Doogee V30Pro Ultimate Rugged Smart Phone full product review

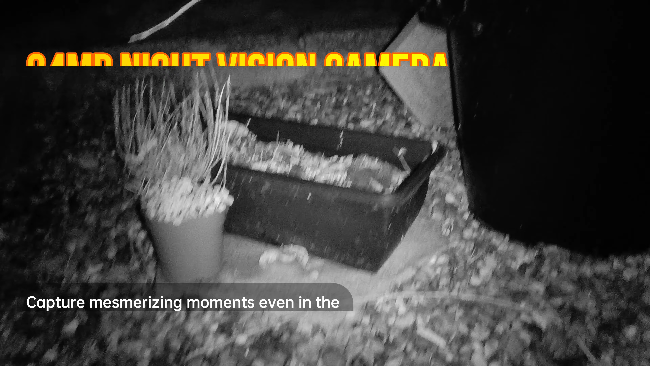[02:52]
exceptional low light capabilities of the 24 megapixel night vision
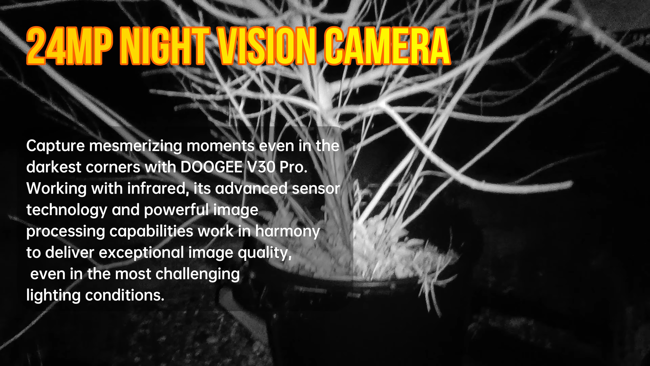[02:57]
camera its advanced sensor technology powered by infrared ensures quality images
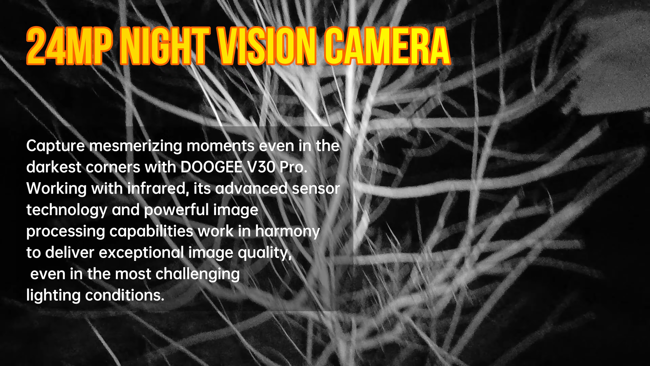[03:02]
even in the most challenging light adding to this the eis
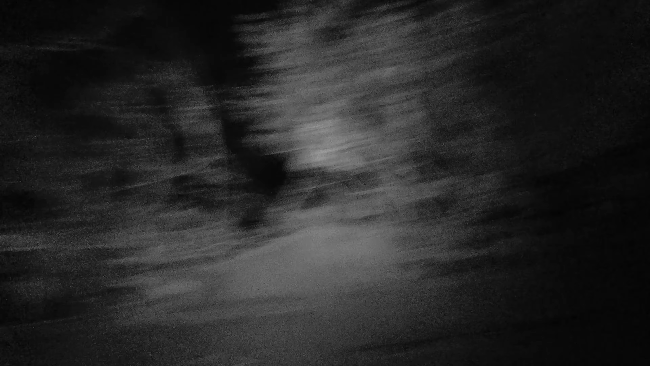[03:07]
anti-shake image stabilization guarantees stable and smooth pictures and videos